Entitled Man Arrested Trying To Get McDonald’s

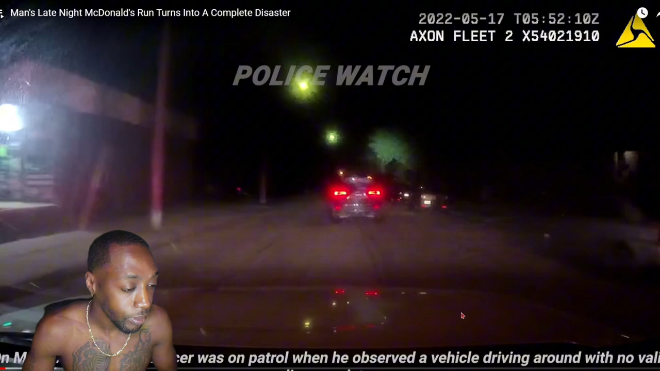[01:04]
On May 17th, 2022, an officer was on patrol when he observed a vehicle driving around with no valid license plate.